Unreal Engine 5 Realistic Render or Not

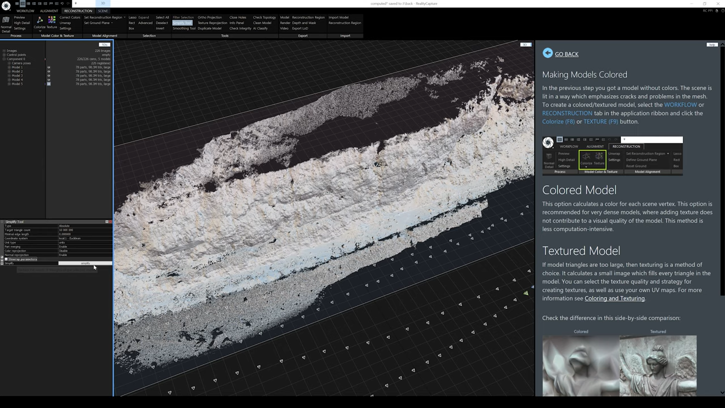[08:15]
But we'll see what happens. This is the first project that I'm going to try this on. I mean, granted, this is really my third photo scan imagery in RealityCapture. So, let's go ahead and simplify this as an absolute 10 million triangle. Okay. So, it looks like it is finished simplifying. And as you can see, the color changed. Because we do have the normal reprojection, I think. Because before, when I disabled this, it didn't change to color. So, anyway, let's go to our components right now. And we're going to see that we have this model number 6 that has 10 million triangles, 12 parts. It's pretty big. So, what we're going to do next is actually unwrap this thing.
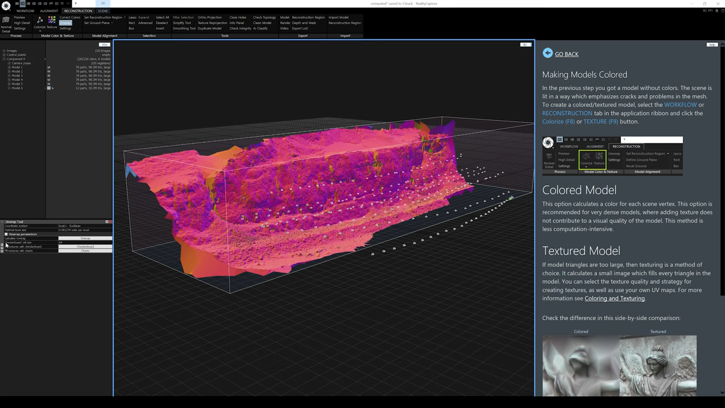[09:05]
But so far, I think simplifying it and then normal reprojection and then actually unwrapping it after. So, I'm going to go unwrap it right here. And I'm going to go ahead and remove the simplify tool. So, let's look at the unwrap parameters. I'm going to leave everything by default. So, let's do 8.
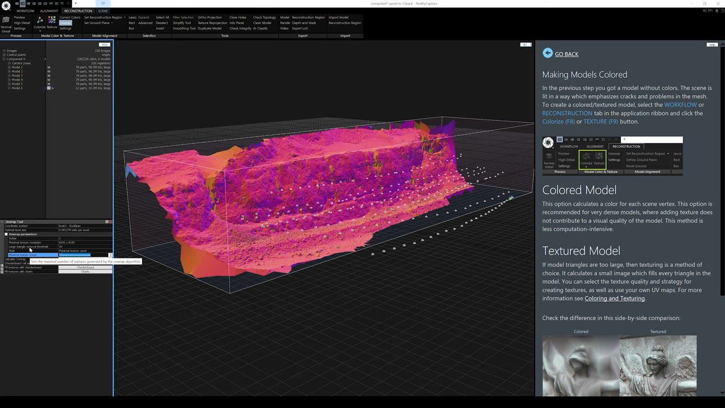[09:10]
Oop. Let's do 8 for this one. And let's click unwrap.
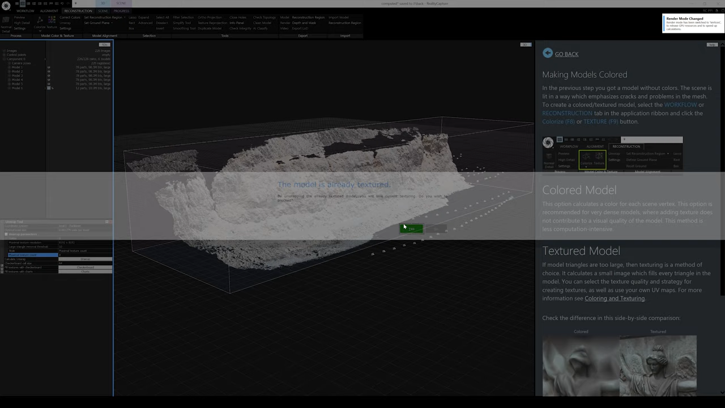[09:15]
Okay. So, unwrapping the model looks like it took about roughly 26 seconds.
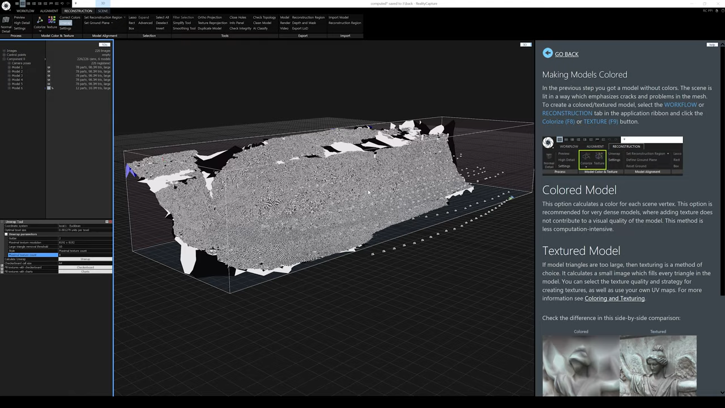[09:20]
Wow. This is actually really dense.
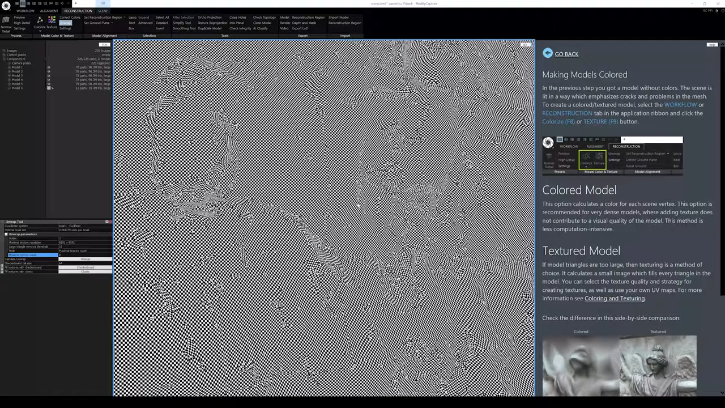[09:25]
It's pretty cool. All right. And let's look at the textures. Yeah, we have the unwrap layer. All right.
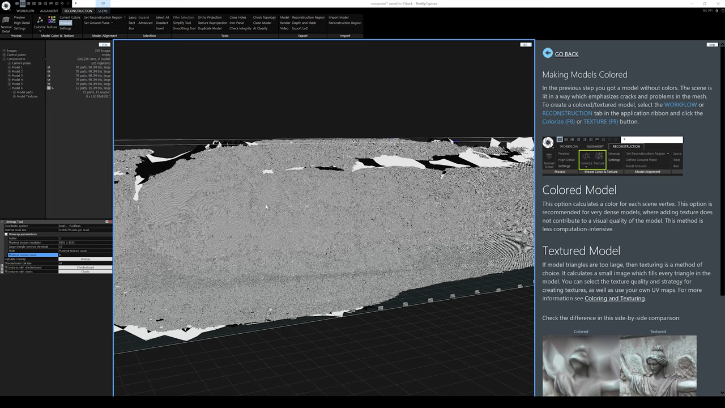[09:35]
So, now what we're going to do last is actually texture this thing. Okay. And it looks like it is done texturing. But as you can see, it does have some holes on top, like I mentioned. But we already saw that whenever the images were aligned. But, oh, man. This looks really freaking good.
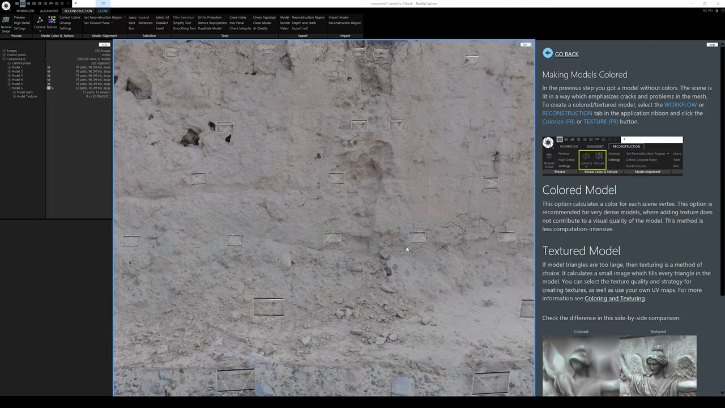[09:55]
Now, let's go ahead and export this so I can put this in Unreal Engine 5 because
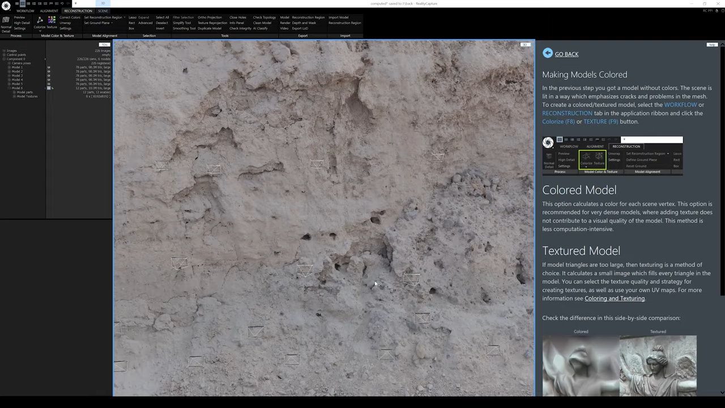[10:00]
I'm actually pretty excited to see what this is going to look like. So, let's go down to our model texture. So, let's go to model 6. Let's take a look and see what's going on here. So, 12 parts.
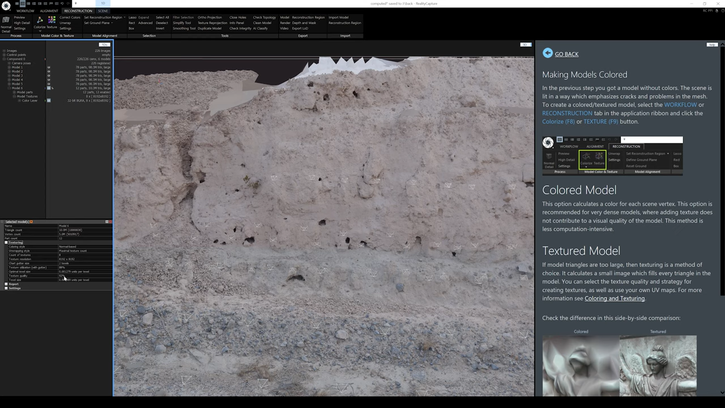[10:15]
92 texture quality. I might actually redo that. Okay. So, what I'm going to do is actually unwrap it again because you saw the texture quality is only 92%.
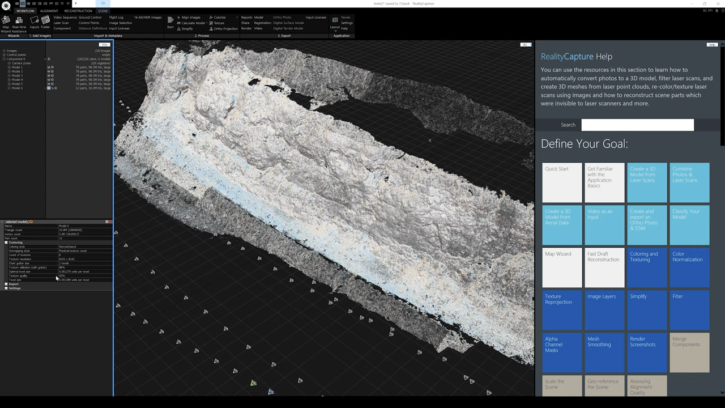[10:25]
So, I'm going to delete model number 6. I'm going to go to model 5. And I'm going to go to my reconstruction again. And then I'm going to simplify it once more. I'm going to disable normal reprojection because I'm going to try a different method. So, I'm going to have absolute 10 million triangles and click simplify. Okay.
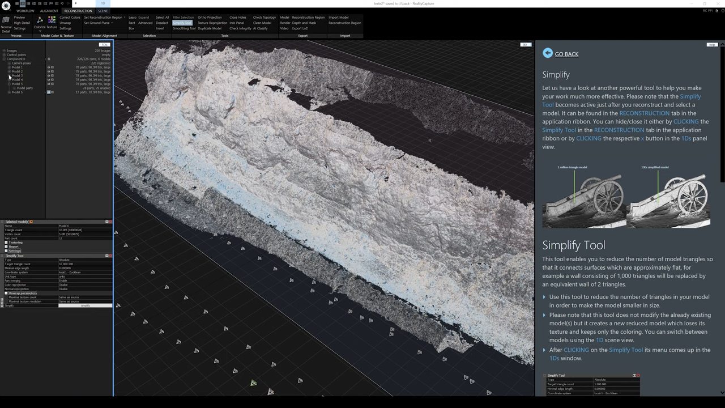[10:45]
So, we simplified it again to 10 million triangle. Next, we're going to unwrap this thing again. So, I'm going to click on unwrap settings. Parameters right here. 8K. Now, I'm going to increase the maximal texture count at 10 because it was at 8 and we were only getting 92%. So, by increasing this to 10, we should be going past that 100% texture quality.
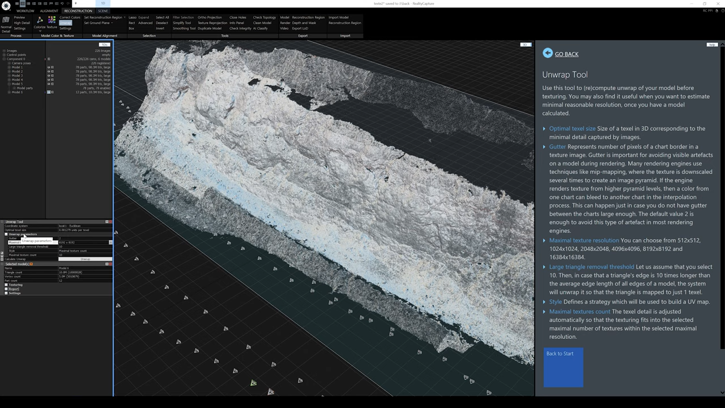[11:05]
Well, at least that's what I'm hoping for. Okay. It looks like it's finished unwrapping the model. Now, what I'm going to do is actually set one of the images as a color correction reference. So, right here, color correction reference. I'm going to enable this and I'm going to click on reconstruction correct colors. Okay. That looks like it's finished. That was pretty quick.
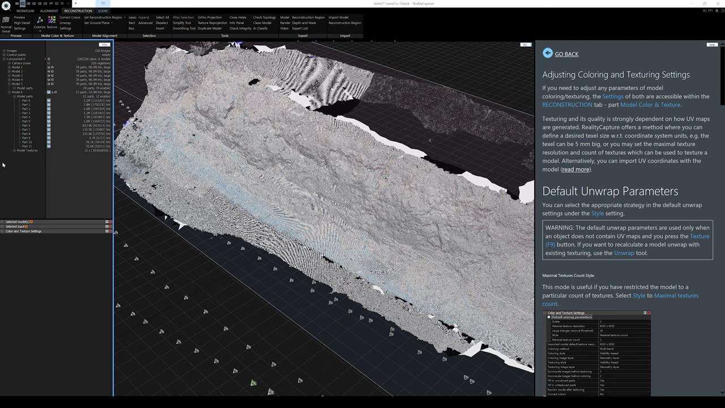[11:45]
It's going to switch us over to our checkboard. View, which is okay. I'm going to minimize this. I'm going to minimize this and go back to our model number six, which is 10 million triangles. We have an unwrapped layer. Okay. So, I'm going to save this just in case. Okay. So, what I'm going to try to do now is do a texture reprojection. So, in theory, what I'm going to do, I'm going to click this right here. I'm going to take the texture from model one and the normal maps from model one and then reproject it to my model six. So, in theory, I should get more quality because I'm using this high poly triangle right here.
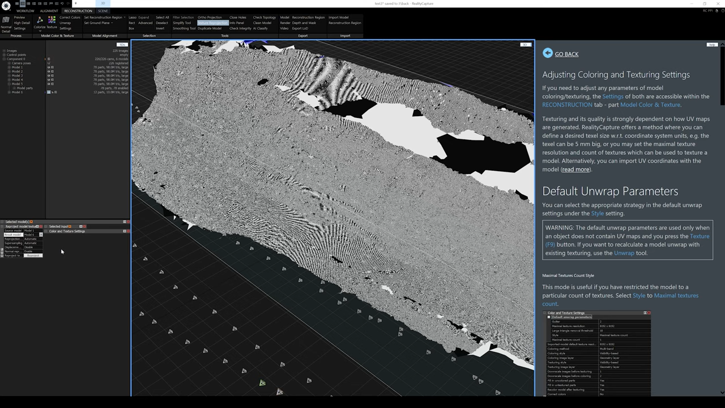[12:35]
So, you can see right here. I'm going to do a normal reprojection so we can get a normal texture out of this and see if this works. Yep. Let's reproject. All right.
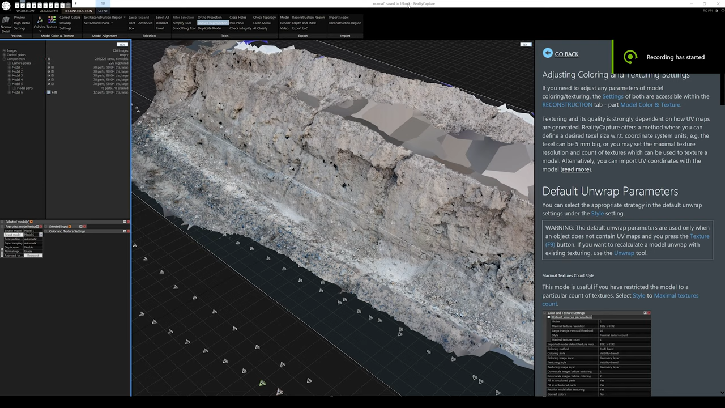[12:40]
It looks like it is finished texturing.
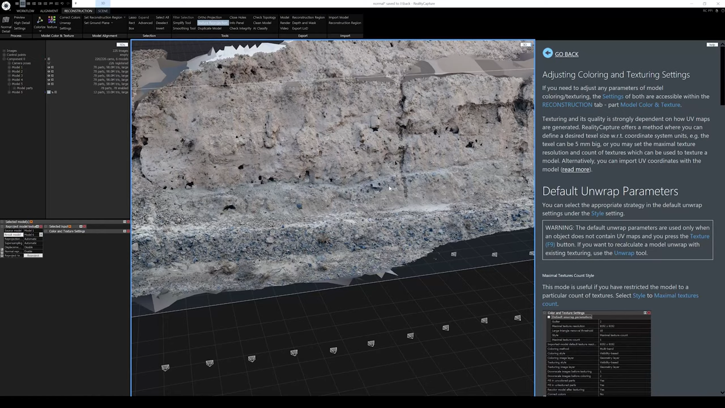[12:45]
And, I mean, as you can see right here, like I said, we had a couple of holes there. But, it's okay because overall, this looks absolutely amazing.
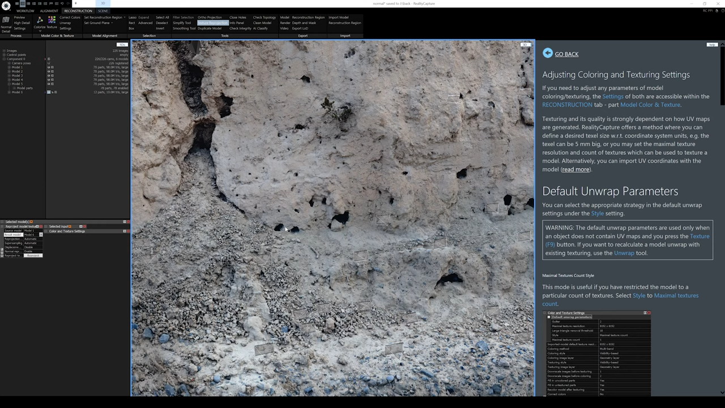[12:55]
Crazy. All right. So, let's export this to an OBJ, then import it in Blender, then export it to Unreal Engine 5.